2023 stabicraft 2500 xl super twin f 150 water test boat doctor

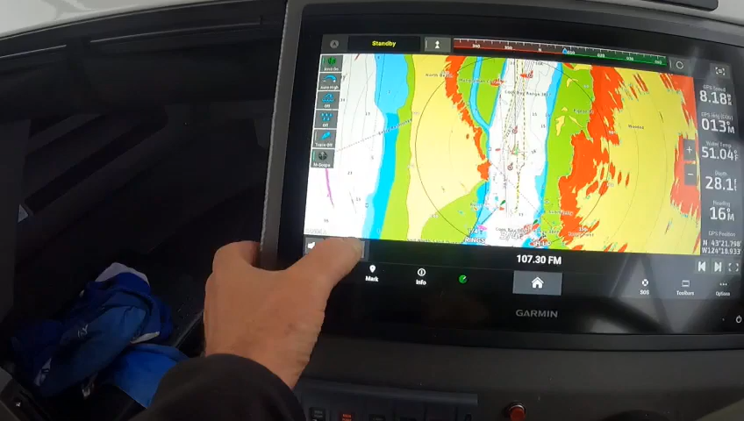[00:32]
up that's under your toolbar or if I want your autopilot right here
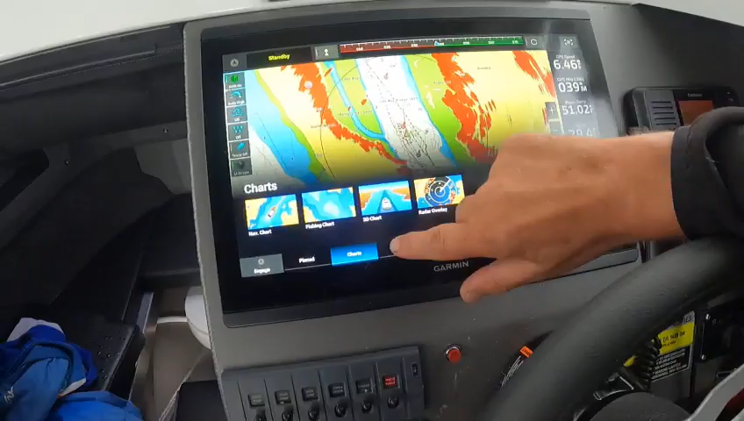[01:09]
radar right here yeah wow these are getting bigger and bigger we'll go dual radar so we got radio radio me
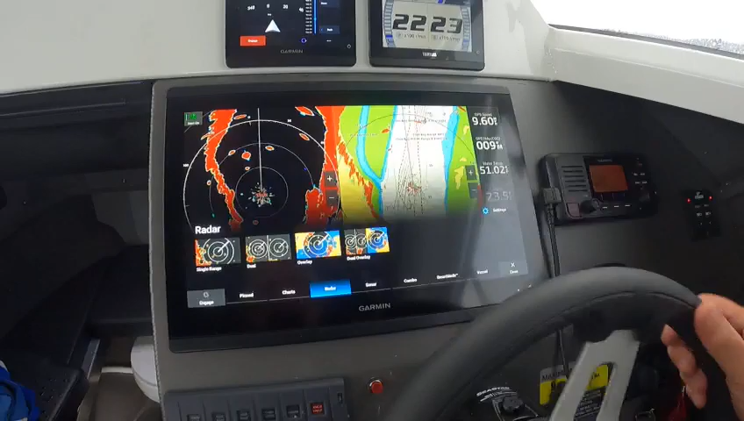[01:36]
to dual radar then you got a quarter to three so say something without a mile I
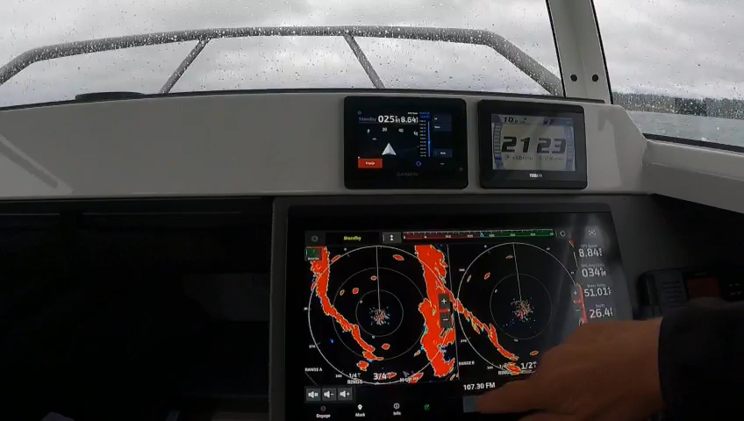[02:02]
okay then you go back in here you can go to combos and you can go to the combo I made which gives you all your depth finders that might have lower your transducer head
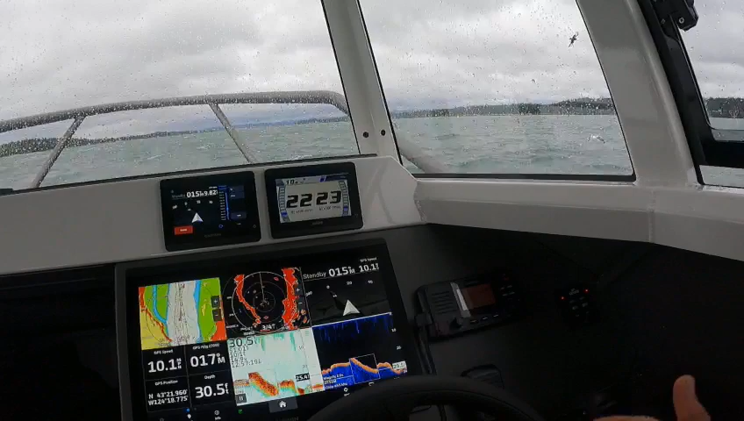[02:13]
the balance the boat is balanced perfect everything works so I'm just going to have it go like this so I'm going to pick up just a little speed here